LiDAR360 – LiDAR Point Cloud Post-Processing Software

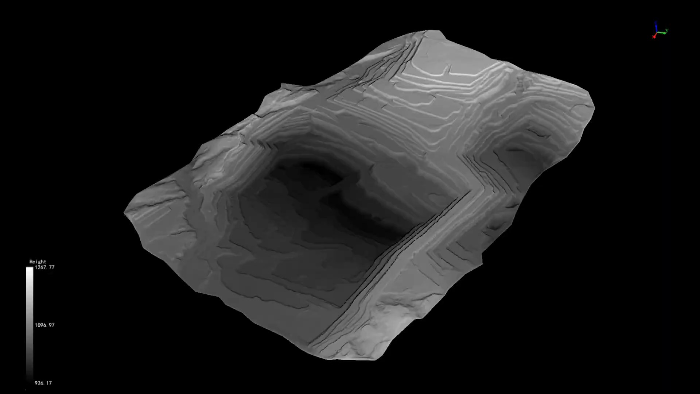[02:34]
automatic extraction of slope lines and analysis of multi-stage mining changes.
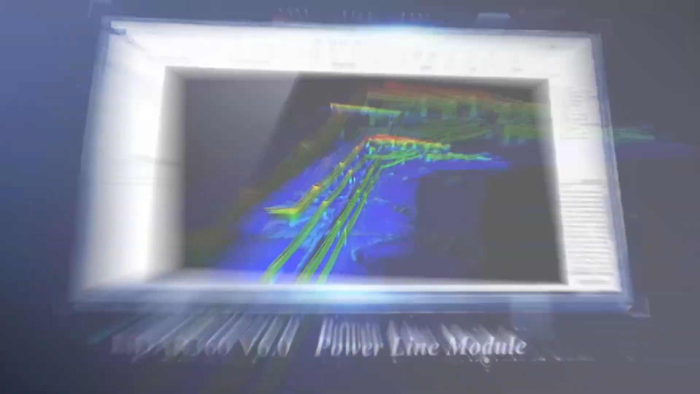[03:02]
The power line module can automatically identify key features such as the ground,
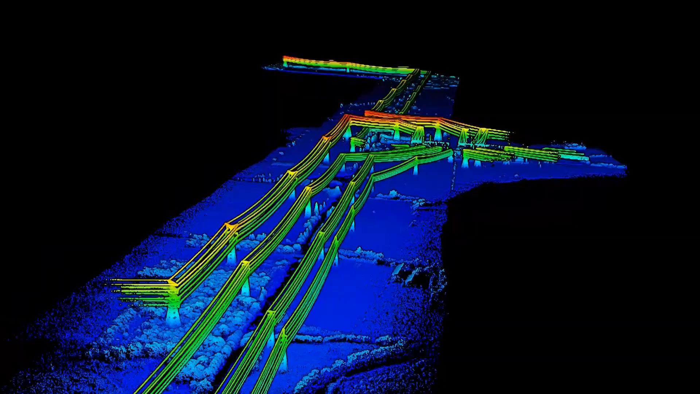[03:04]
towers, power lines, houses, vegetations, etc.
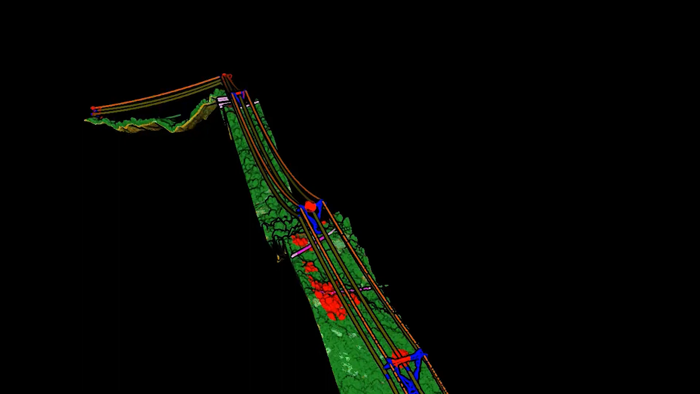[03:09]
Hazardous point analysis and
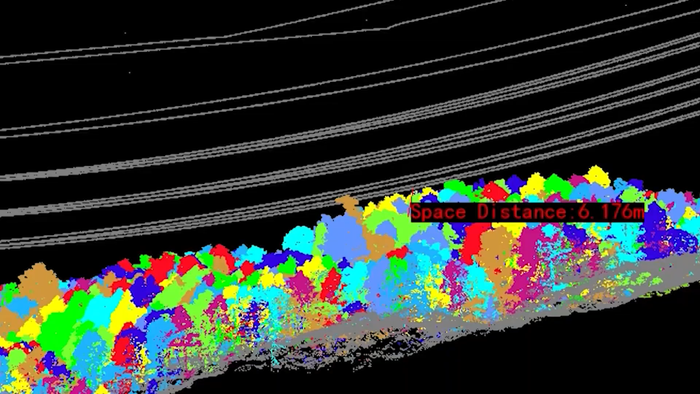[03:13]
real-time operating
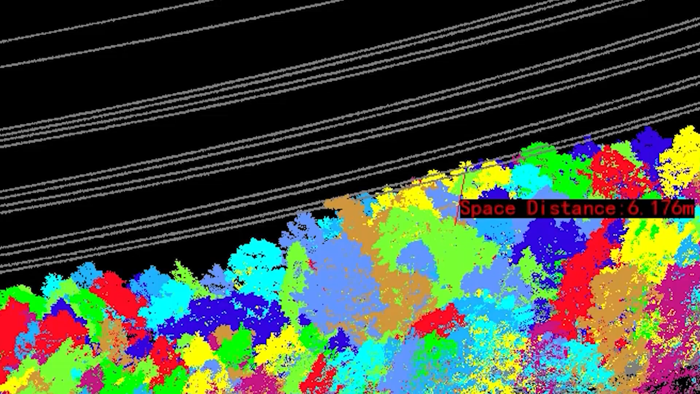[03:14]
condition simulation can be performed and reports can be generated.
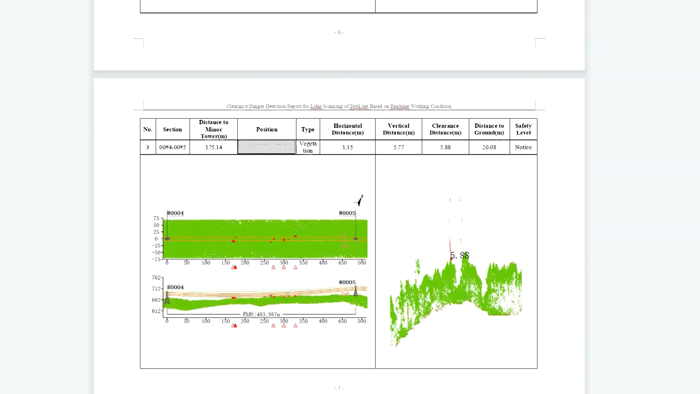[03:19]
LiDAR 360 MLS. Point cloud data vector extraction and analysis software.
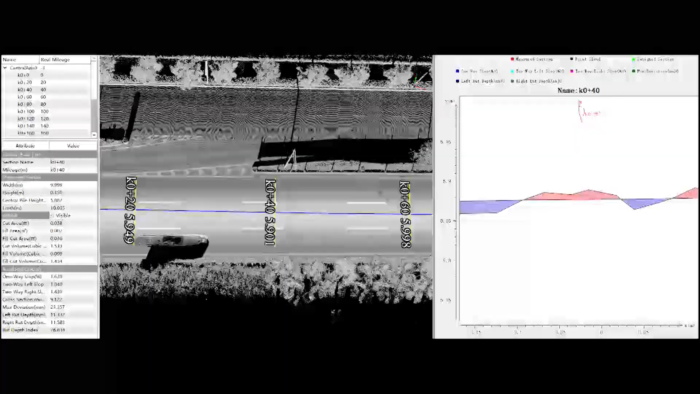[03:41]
road analysis and maintenance and more.
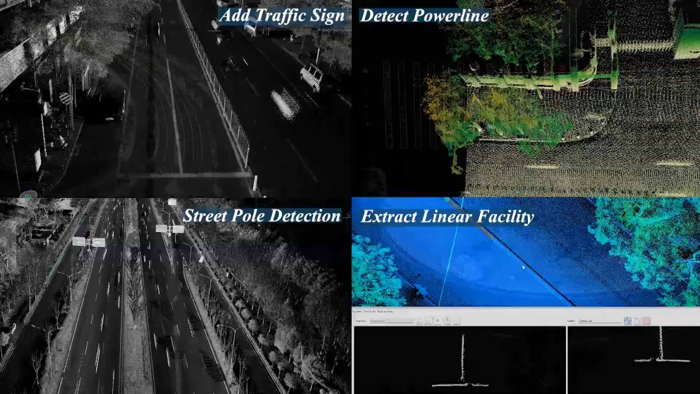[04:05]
providing automatic extraction tools for all types of road elements and facilities.
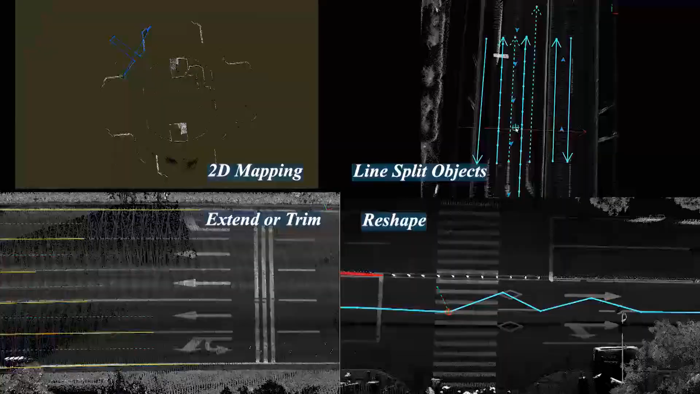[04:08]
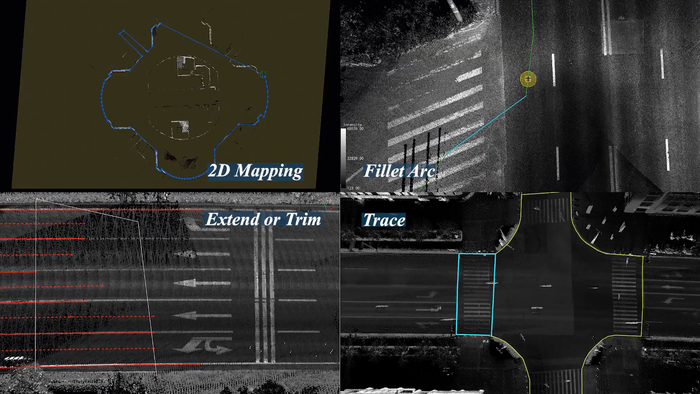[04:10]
Vector editing, providing more than 50 editing tools to meet the drawing needs of multiple industries.
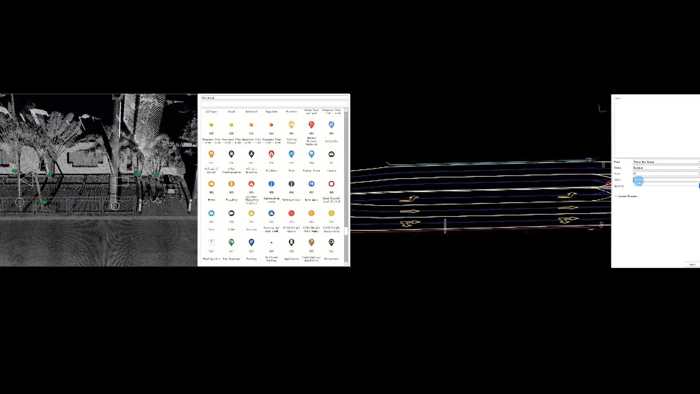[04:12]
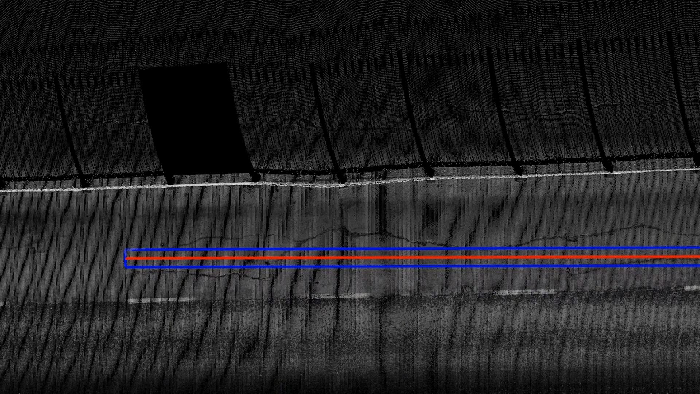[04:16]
Road analysis supports road damage detection,
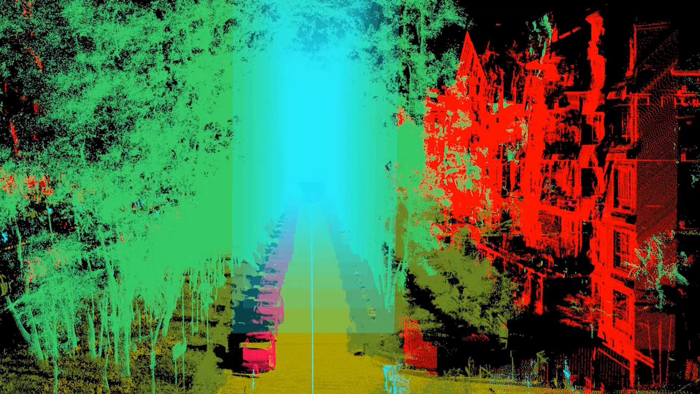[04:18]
clearance analysis, visual domain analysis, road section analysis.